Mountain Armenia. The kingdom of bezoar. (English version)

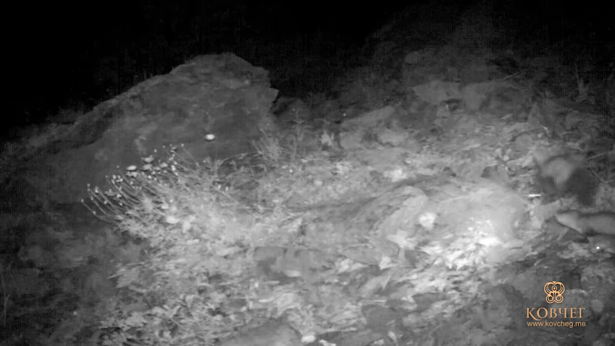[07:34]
Since dark time videos are only black and white and bad quality, they contained interesting scientific material,
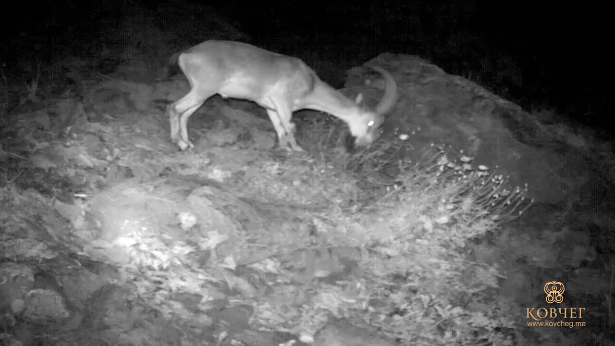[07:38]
but were not usable for the film.
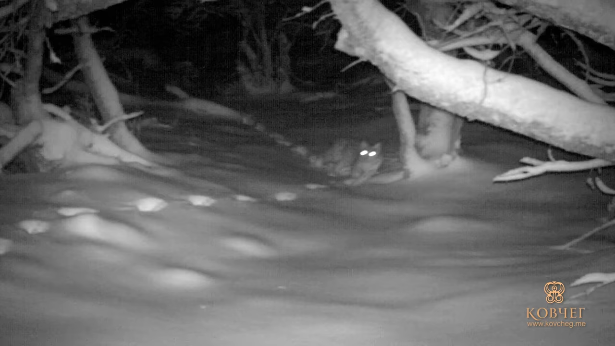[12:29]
It was possible to meet one of these predators,
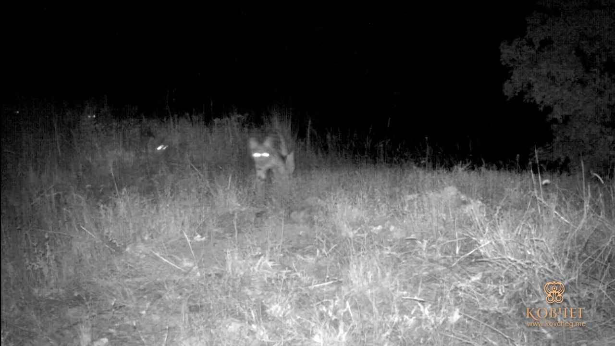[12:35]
very secretive, only thanks to video traps.